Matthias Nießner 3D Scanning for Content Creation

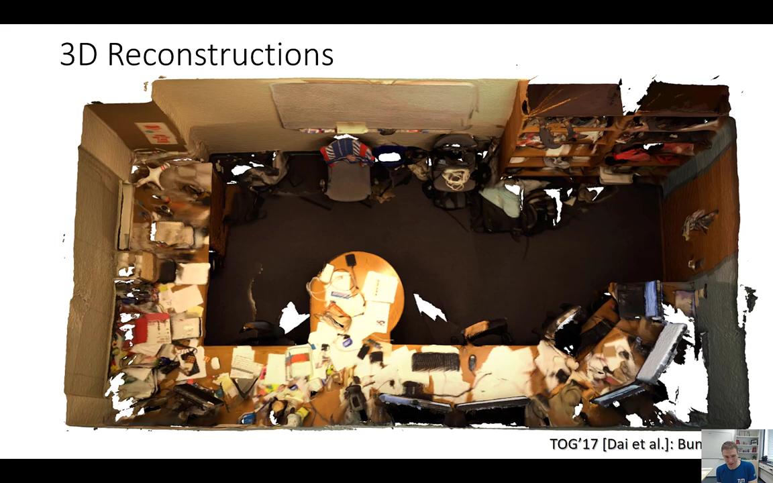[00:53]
We would love to digitize everything. And we love to scan our environments in virtual worlds. Now, the big problem, of course, in that is if you have, you know, use these kind of scans. They look good from one perspective, like here, there's a few holes. But if you're changing the viewpoint, you're often going to get reconstructions that look like these ones. And this is a big problem, actually, in practice. Because, you know, no matter how hard you try to scan everything in a 3D environment or in a 3D room, you're just not going to get everything. You're just going to always miss some parts, and you're going to have some holes. Aside from the fact that it's noisy, you also always end up with this incomplete geometry. And this is just also based on the physical limitations of the sensor, right?
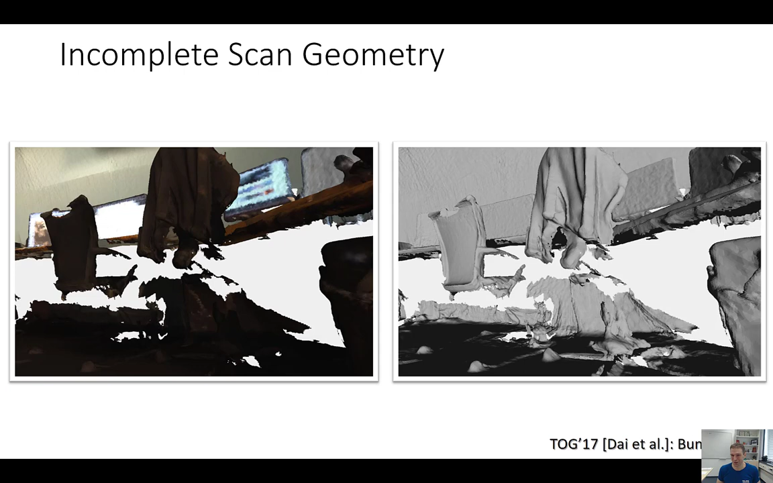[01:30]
The Kinect, for instance, has a minimum range. And you can't necessarily get anywhere. And especially under a table, it's pretty hard to get in order to get all the 3D scans. So one of the thoughts, of course, is can we go ahead and can we complete these 3D scenes or 3D objects using churn-riff neural networks?
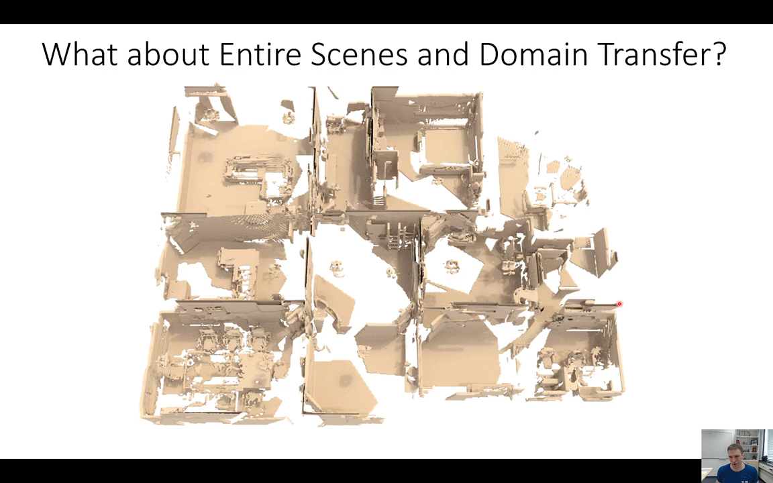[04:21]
But let's have a look at the, how do we deal with the entirety of the scene first, instead of single objects? And our problem is in 3D, you don't know how big the scenes are at test time, right? They could have basically any arbitrary size. And one thing we've been doing, as well as one work by here, the scan complete work, where we said, well, we have fully convolutional networks. And with fully convolutional networks, we can actually go ahead and train on crops of scenes, and then test on entirety of the scenes at the very end of the day. And yeah, this was basically trained on these kind of crops, right? These were like a couple of cube meters big. And we trained random crops of these large scenes.
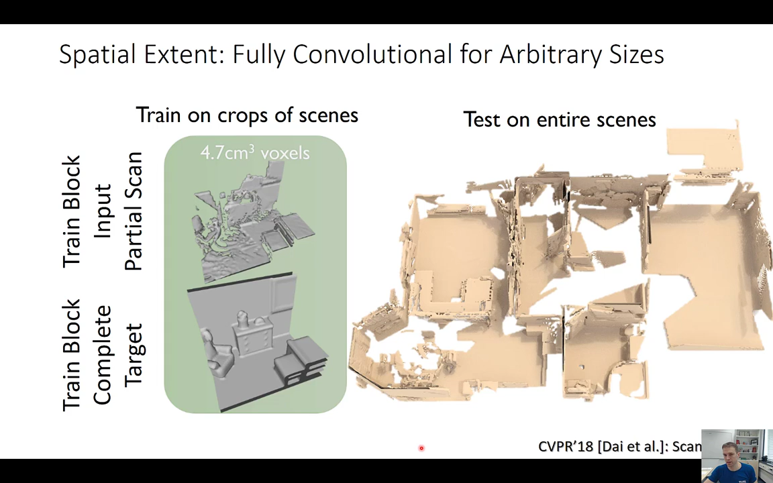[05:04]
And then we're going ahead and be testing on the entirety of the scenes at the very end of the day, okay? And this way, we can train on pretty much whatever fits into memory, and then we can test on the entirety scene in one forward pass. And this is what we're getting here as an output, right? We have in here the partial scan as input. We see here the close-up. This is a conference room, actually. And this is the respective completions that we're getting here as output. And the architecture, I'm not going to go into too much detail here, is an autoregressive architecture. It's not, again, at this point. So we're having basically eight networks that have different
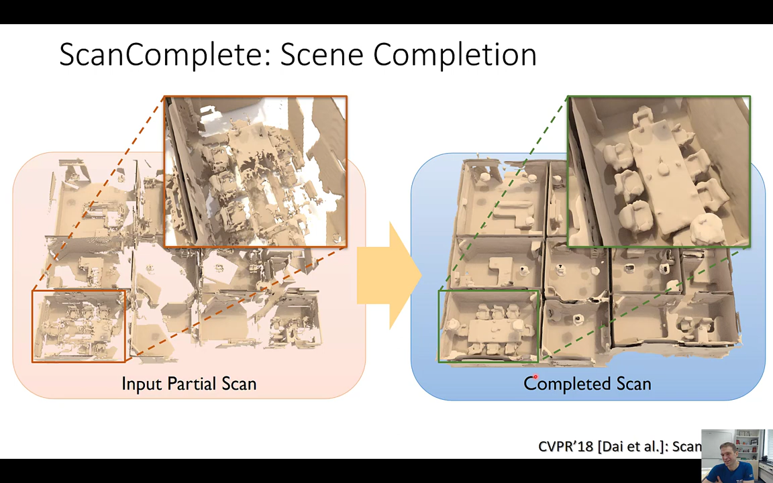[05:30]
voxel groups in this autoregressive network. We're training in a course-defined fashion. So we have a hierarchical prediction here. And we're getting, actually, these quite good results here on relatively large scenes, right? So here's the input here.
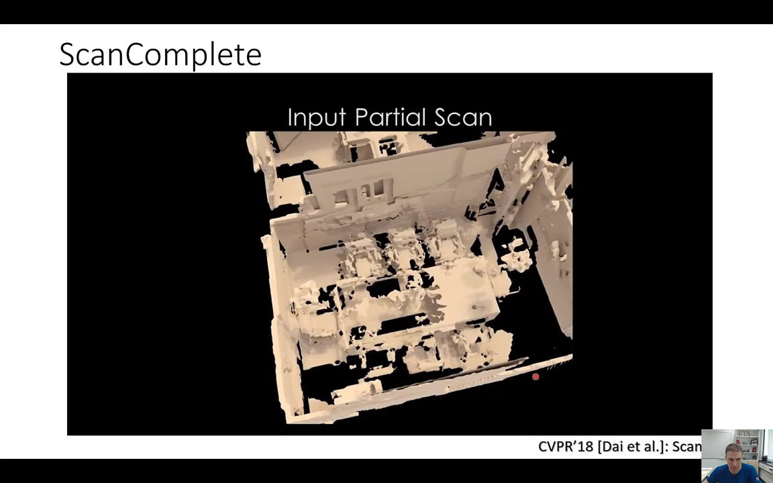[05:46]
Here's the respective completion. And we're also predicting the semantics in a separate head at the same time. So we get also semantic segmentation.
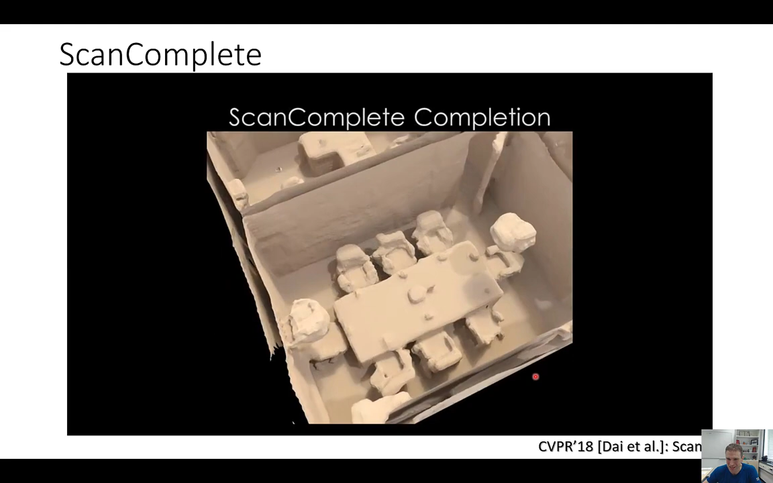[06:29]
You can do them for completion. And they help the semantics features.
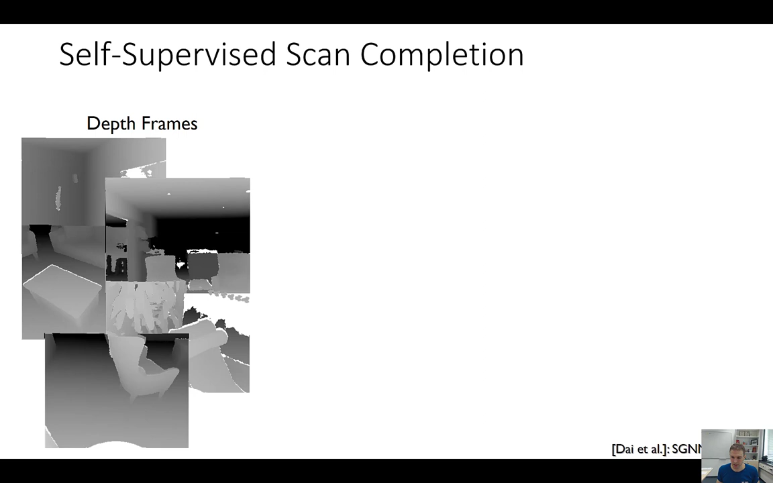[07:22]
Well, in this case, we're taking a set of depth frames as input from an RGBD scan. We're assuming we have the post alignments of these scans. So we ran some, you know, reconstruction method here. In this case, we ran model fusion. And now we have these frames. And if you're taking all of these frames together and feeding them in the reconstruction method, you're going to get a final mesh as the output. So in this case, here, we're going to get a certain target scan, right? And in this target scan, you see, we have the same problem what I mentioned before, right? We have a bunch of incomplete regions because we didn't see everything at the same time. But now the question is, can we use these scans here to devise a self-supervised method that learns the completion that goes beyond these kind of things here?
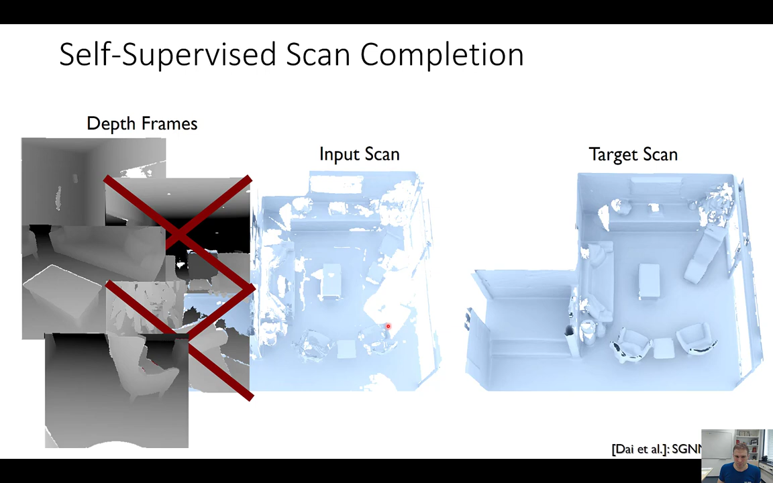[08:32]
And we see that because we have fewer frames available right now, we actually have a less complete scan than before, you know, which kind of makes sense. So this kind of leaves us with the obvious idea here that this input scan and the target scan could be kind of correlated. And we could use this correlation as constraints in order to do the scan completion. And we thought about this and we thought, well, why don't we just train a network that takes this as input and tries to predict this one? And this is how we started actually, but it has one small drawback. You're not going to get better than what you had originally.
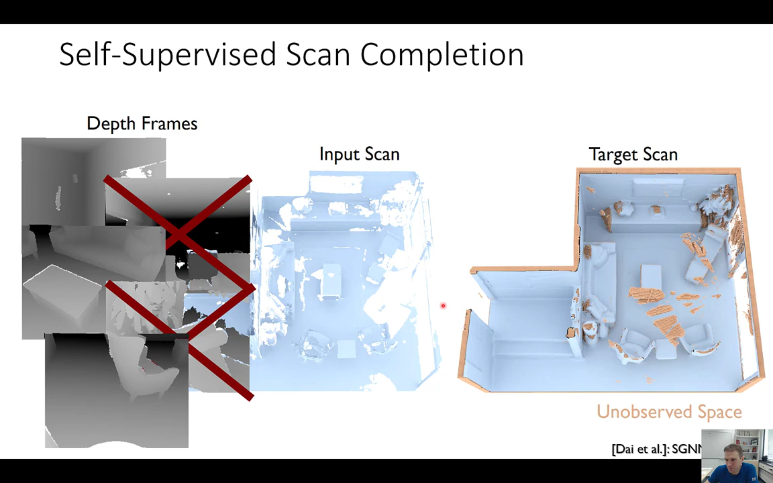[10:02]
This is where we have these constraints. And in everything that is unobserved, we mask up the constraints, and we don't use anything for training sample. But we're hoping that we're having similar patterns in other partial scans from other training samples, such that we could globally still learn to complete it. So training, we mask it out, and in testing, we predict everything. And this one, we can train in a self-supervised fashion, right? So you only need a real 3D scan, you're taking a bunch of images out, a bunch of depth images out, and you just have these self-supervised constraints, and then you can get the reconstruction right.
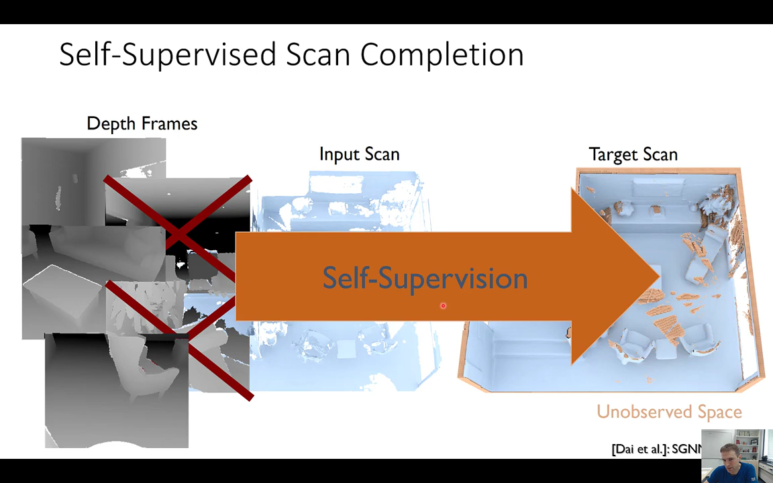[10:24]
In addition to the self-supervised scan completion idea for training, we also propose a sparse generative network.